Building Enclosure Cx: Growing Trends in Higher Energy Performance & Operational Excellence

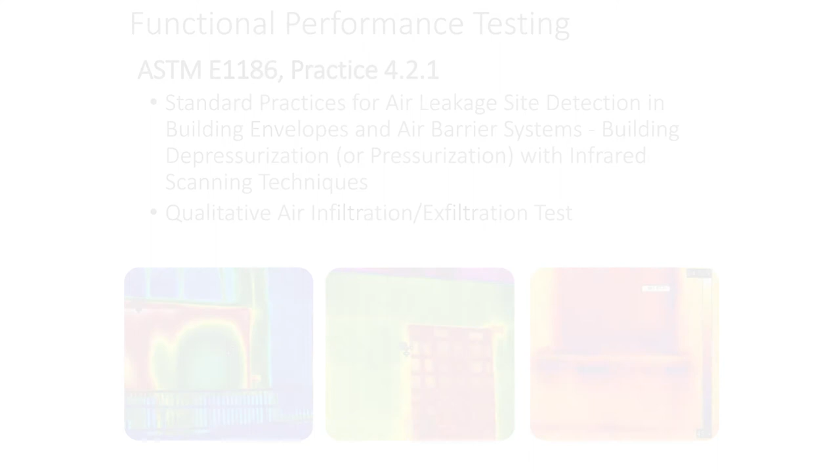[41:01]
And not only that, is this particular method, which is ASTM 1186, has smoke. It has IR, and this device too, which is a bubble gun device. So once you want to understand, before you put 10,000 masonry ties on,
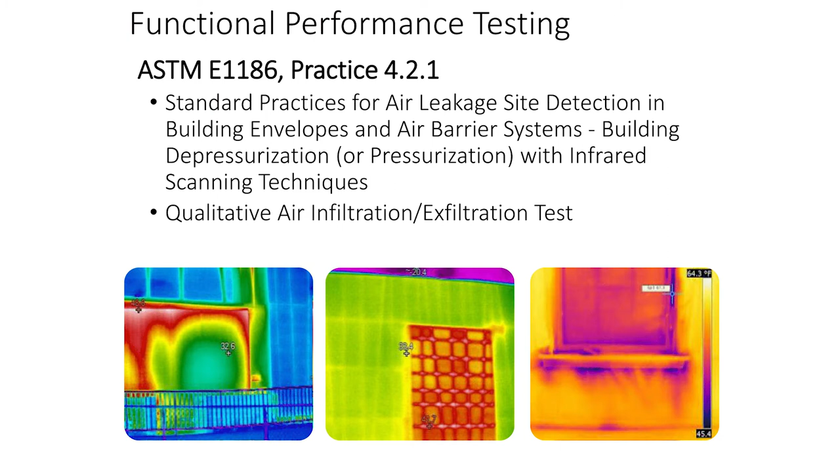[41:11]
how well that is sealed or not sealed. And it works fairly well for that.